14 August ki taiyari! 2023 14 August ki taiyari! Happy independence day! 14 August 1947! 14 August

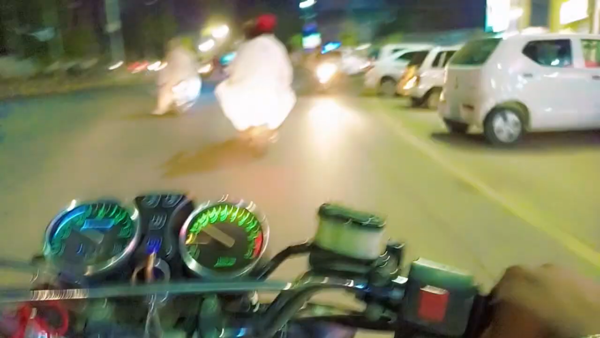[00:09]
पे आठ बज़ रहे हैं और
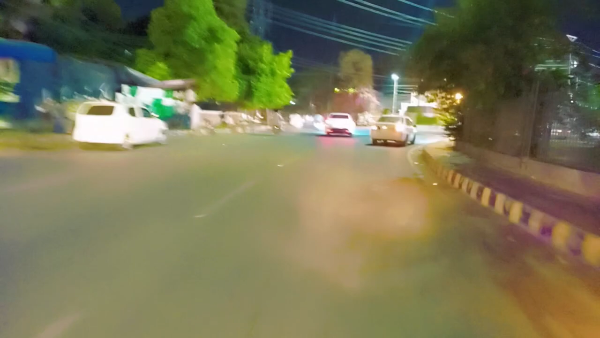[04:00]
आपको दिखाते हैं गाइज पुरा रेमियर खान रात में गाइज यह दूआ चौक है माशाला हमारा रेमियर खान रात में बहुत सुर्थ बंजरता है दिन में जादा गर्मी होती है इसलिए लोग कम निकलते हैं
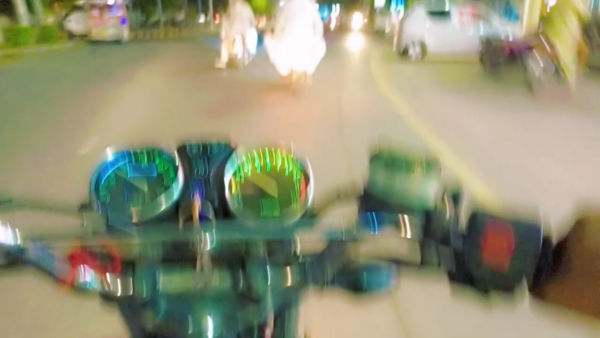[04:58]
तो गाइज रात पे आठ बज़ रहे हैं और मैं फिर रहा हूं रेमियर खान गलियों में